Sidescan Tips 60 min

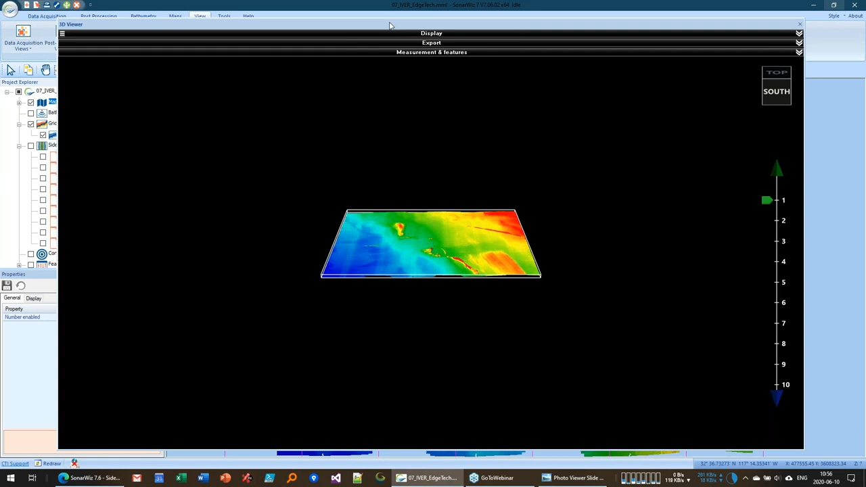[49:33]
And then Oops, I've got this thing turned on.
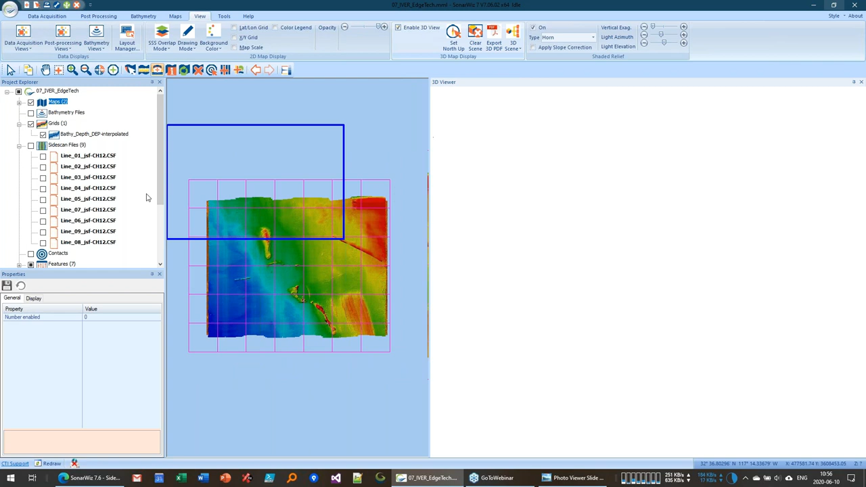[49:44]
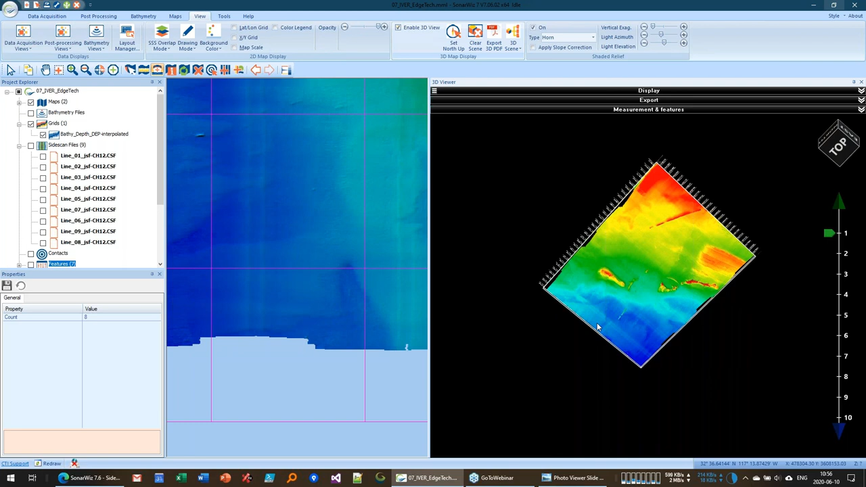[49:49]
We're going to show the, we've got our 3D image here.
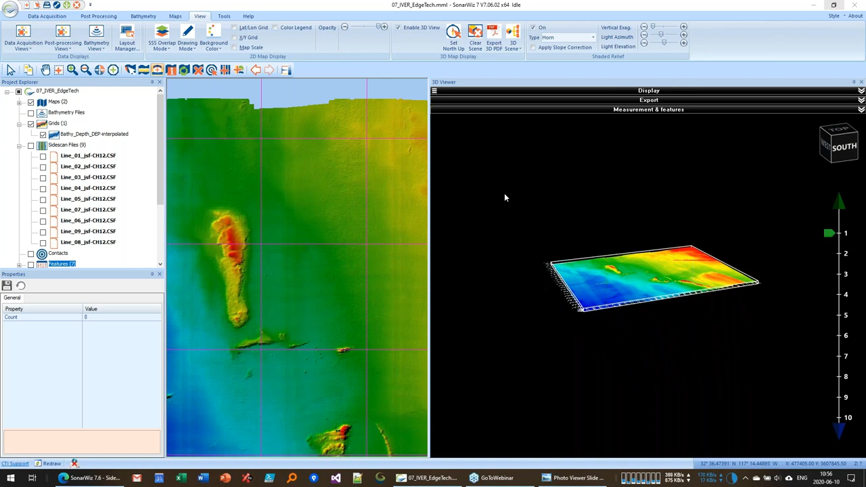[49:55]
You can see it's kind of, can zoom in and out here. Select, now we'll go back over here and select our TIFF that we just loaded. And down here in the properties, it says display in 3D.
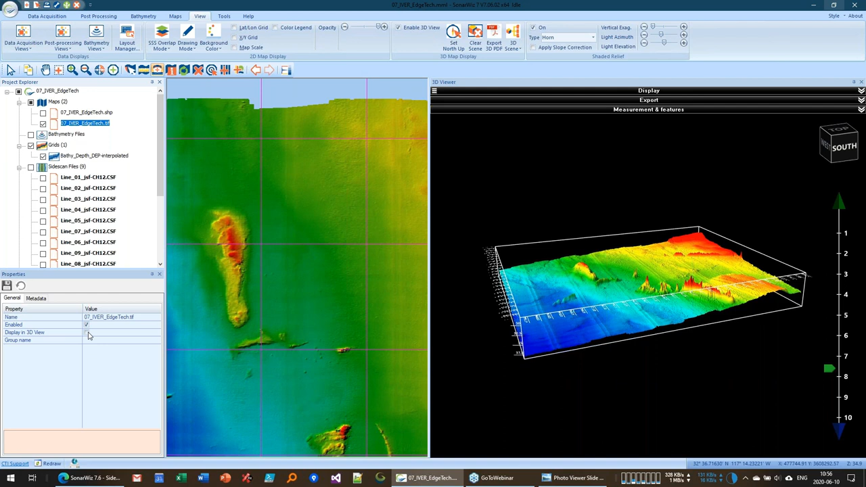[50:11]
So now our
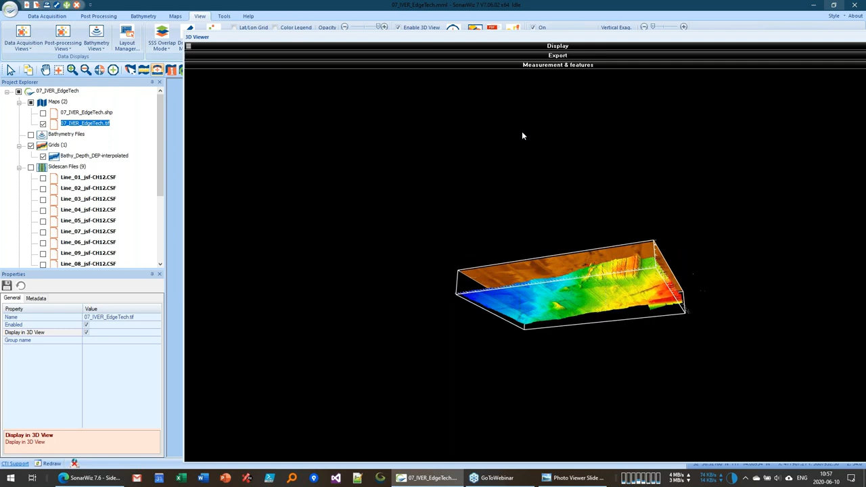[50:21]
TIFF is kind of floating in space up above our data set here.
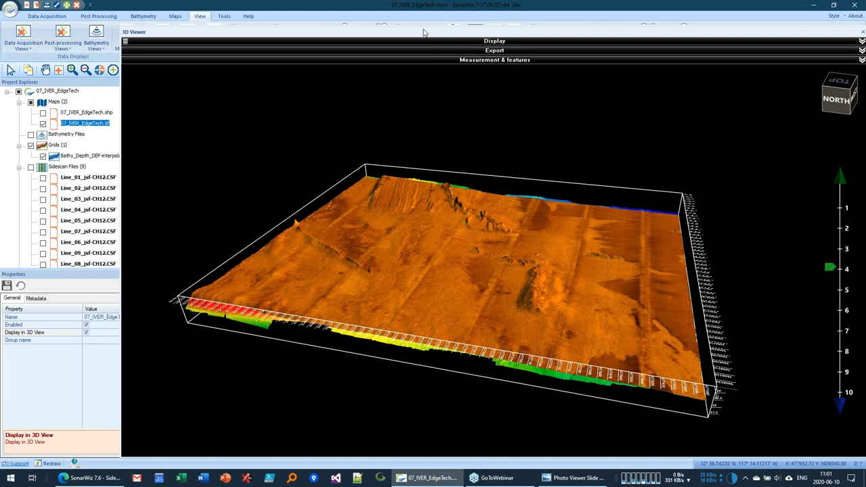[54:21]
Let me open up a EGN table in SonarWiz. So you can add them as a base map. If you go into your EGN folder, you'll see there's different tables in here, an average table, correction table, account, smooth table and a summary.
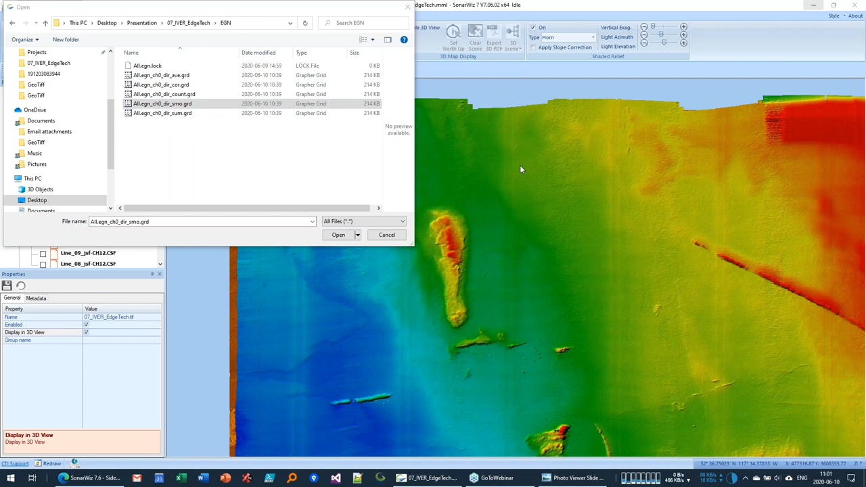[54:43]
So if we add the smoothed one, and we're going to have to fake a projection for this thing.
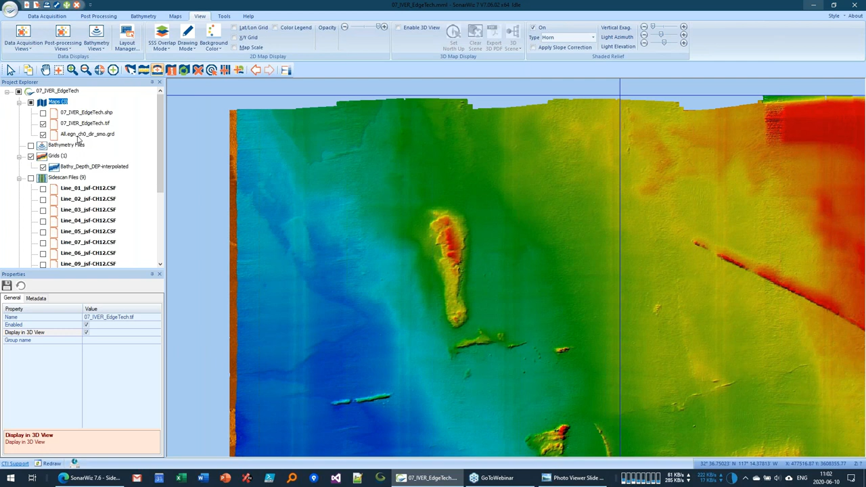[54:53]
So let me turn this guy off. The tables themselves aren't obviously not mapped in space and time,
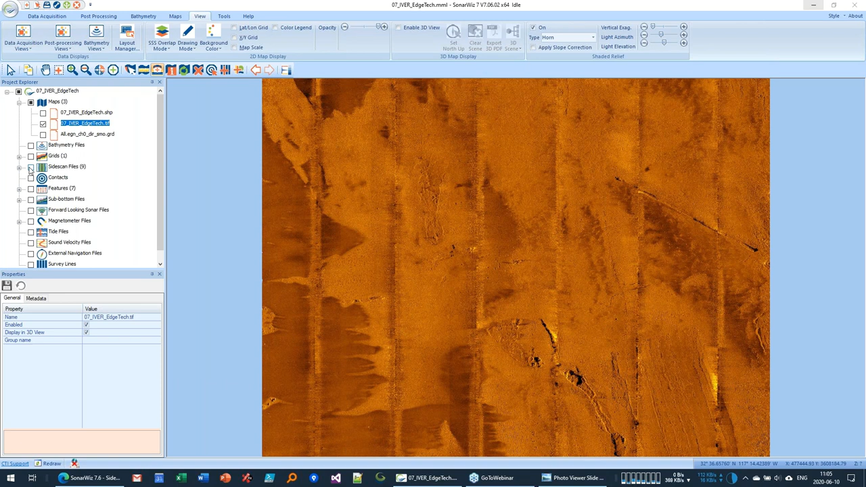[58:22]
So if you want to see the raw data, you would have to go into settings and turn everything off. So if you turn all of these
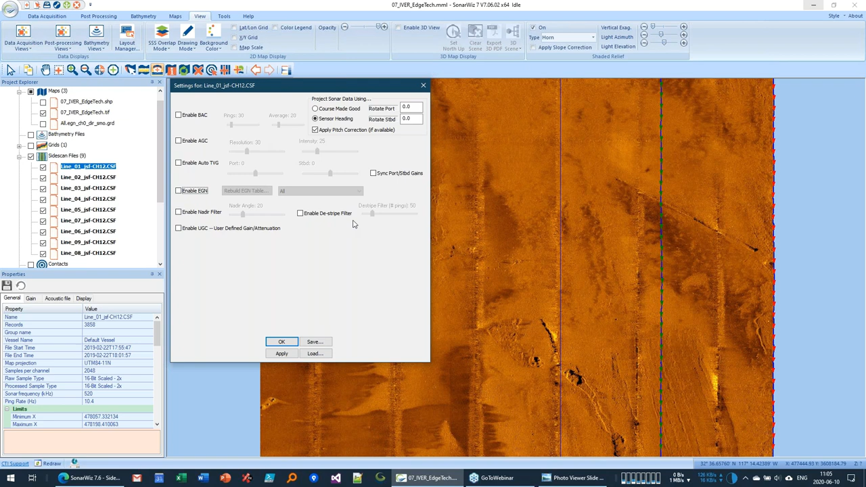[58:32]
gain settings off, then you're looking at the raw data. And then you can export it that way. Where can we find a recording of the session?
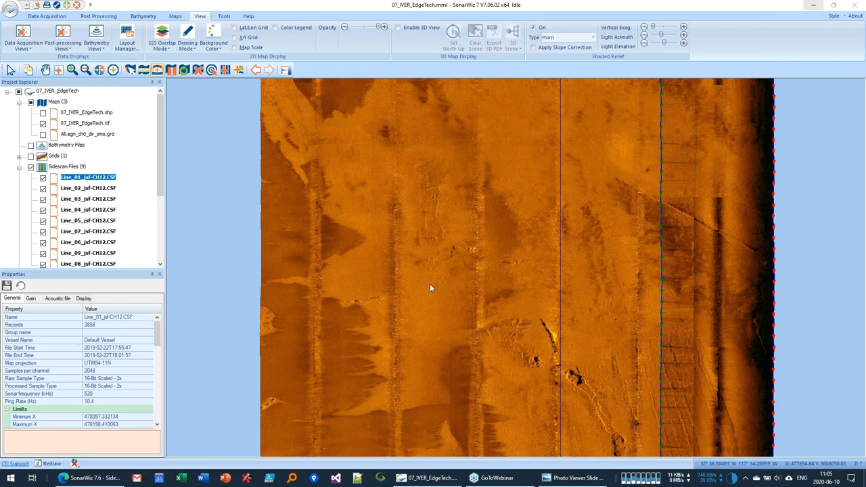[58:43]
We'll send that out to everybody so you can see it again. And then how do you overlay Sidescan or Bathy data on sub-bottom data? It actually works the same way. And we're gonna have a special session on sub-bottoms actually in 3 weeks. So maybe I'll show you how to do 3D data that way. So I think that's about all the time for questions I've got. If you want to keep typing them in there, what we'll do is go through all of the questions other than the ones about me turning on my screen,